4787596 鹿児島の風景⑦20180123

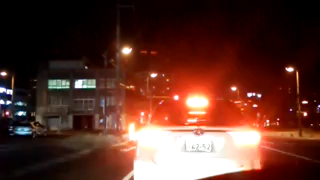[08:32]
キツネ2号さんまっすぐ行けば飲食店町や海水浴場もある。 マジでこっちに飲食店街があるの。なんかここもイルミネーションある。何、イルミネーションだらけやな。
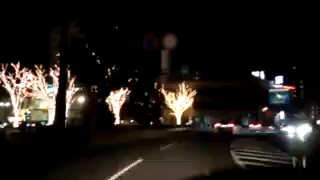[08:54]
キツネ3号さん不審者丸出し。 鹿児島のくせにイルミネーションだらけやな。鹿児島の分際で、鹿児島のくせに。福屋、仕事が早い。福屋工務店、仕事が早い。え、ないよ。え、何もないよ。海水浴場ってどこ？ キツネ2号さん、鹿児島おバカにすんなおっさん。
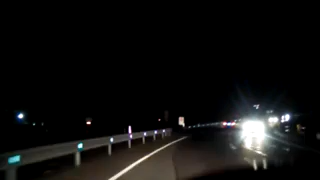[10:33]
ちょっとやばい方向へ走ってないこれ。まあまあナビがこっちでもええ言ってるか、こっちでもええけど、ちょ 遠回りやけど、もうこれで橋渡って左曲がって戻っていく感じやな、これ。ここに海水浴場があるのね。はいはいはい。あ、書いてあるわ。何これ、磯ビーチ、磯ビーチ。
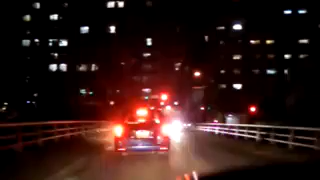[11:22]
ほら、まんまや。これ見て、団地じゃない、これ。団地のようなマンション建ってるよ。すっげーでかい。でもこの団地の手前に一軒家がポツンと、一個だけポツンとあんねんけど。何これ、団地の横に一軒家ポツンとあんねんけど、すごくない、 この一軒家。狐2号さん、ここを右。 ここ右、右へ行くの、右へ行くの。
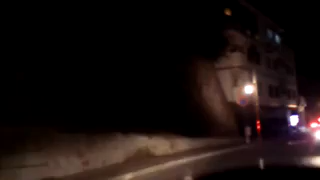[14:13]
中川家って、めっちゃ混んでるやん。何急に混んでるで。 キツネ2号さん、右が海水浴場。 右が海水浴場、あんま磯交番前って書いてあるわ。